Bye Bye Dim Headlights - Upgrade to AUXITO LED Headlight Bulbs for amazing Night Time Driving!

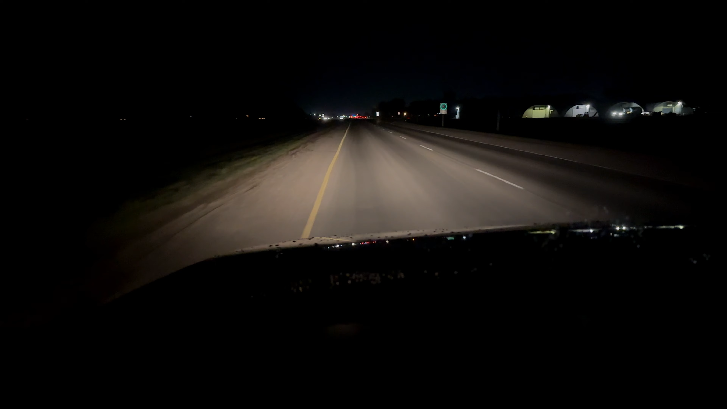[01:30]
And we got our dims. We got our brights. All right. So these are stock headlights. We're in my back lane here. As you can see, they're quite dim. We got the brights on. They do pretty decent. But let's see. We'll take this thing to the shop and let's see if we can get it to be a little brighter here.